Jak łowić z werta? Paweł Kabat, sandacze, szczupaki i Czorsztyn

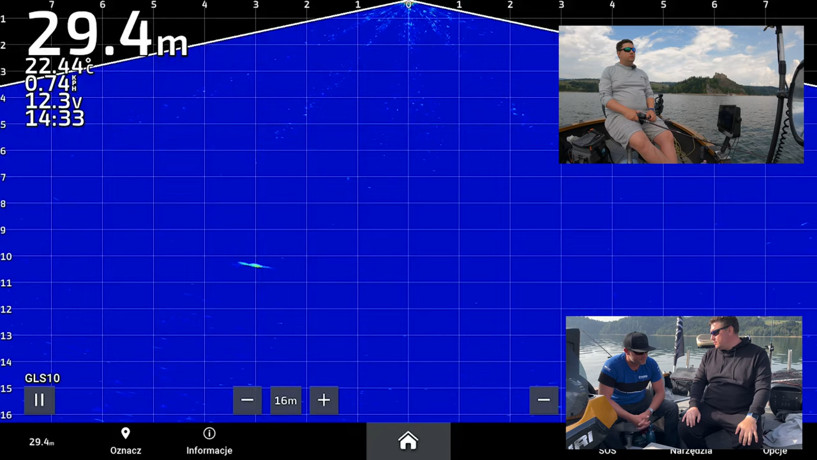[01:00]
On screen: depth 29.4 m, water 22.44°C
Wertykal to jest tak naprawdę łowienie w pionie, tak? Podawanie precyzyjne przynęty rybie, którą chcemy złowić. No, przy elektronice bardziej zaawansowanej my już widzimy dokładnie wielkość tej ryby i wiemy dokładnie, co podajemy i komu.
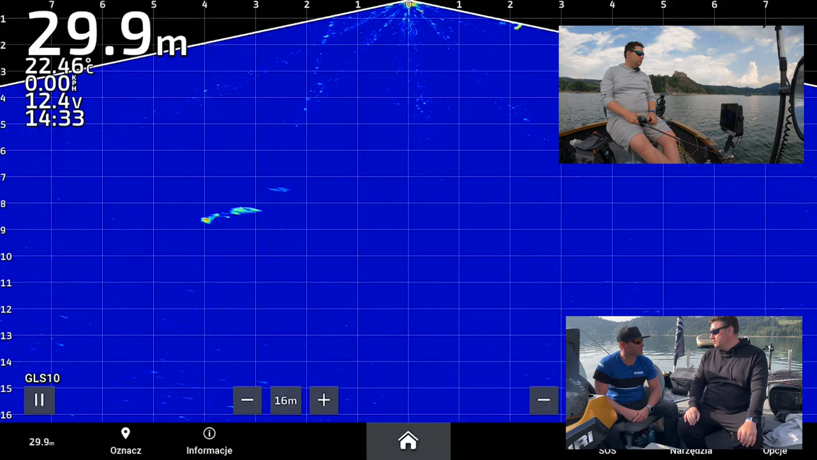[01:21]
On screen: depth 29.9 m, water 22.46°C
Także sam widziałeś. Tak, tak, dlatego tutaj właśnie jesteśmy z Fenerą, dlatego jestem, dlatego że chciałem taki... Z jednej strony możemy rzucać trochę na oślep, tak?